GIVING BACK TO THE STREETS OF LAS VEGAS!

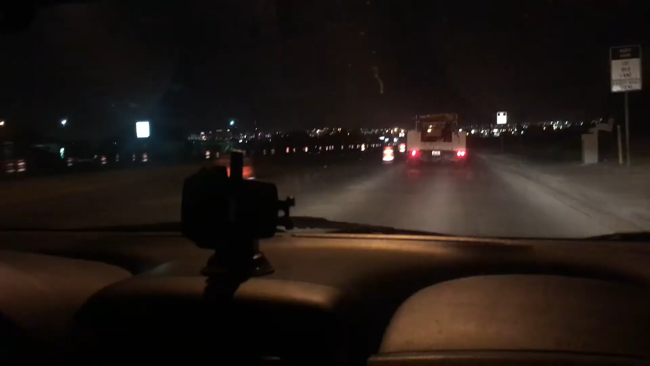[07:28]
So, in Las Vegas, there's always some construction going on out here.
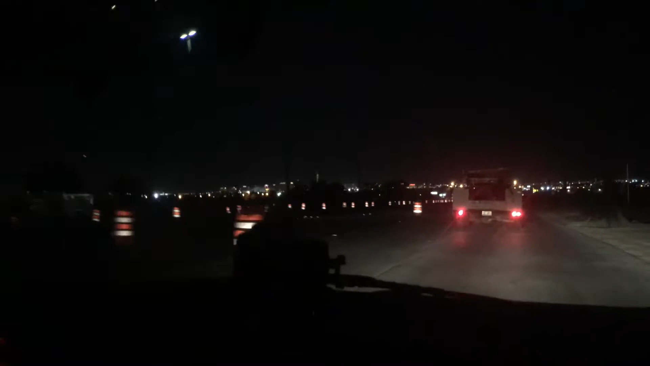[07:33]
I don't know what the hell they be doing, but... It never fails, huh? It never fails, like... Las Vegas Boulevard...